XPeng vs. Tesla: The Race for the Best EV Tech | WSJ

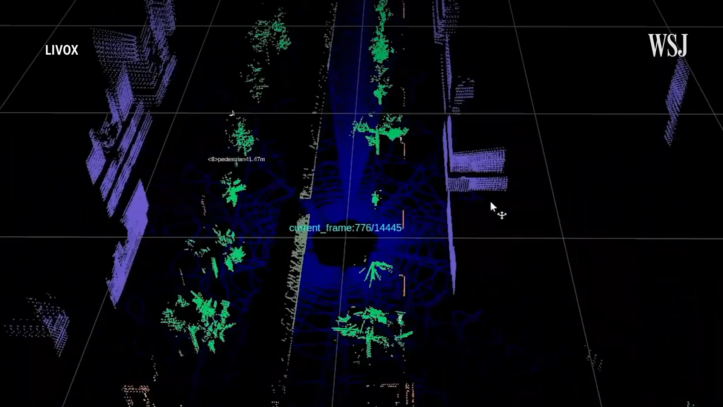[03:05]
LiDAR is expensive, typically costing about $1,000 a piece.
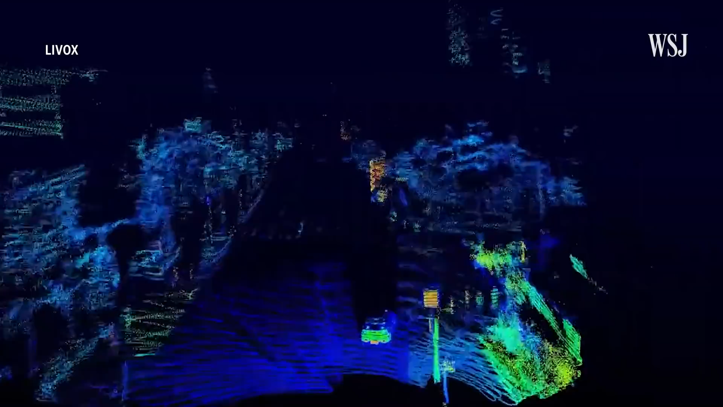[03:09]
And Xpeng's latest car will take two. The company will be the first automaker to mass-produce LiDAR-equipped vehicles this year.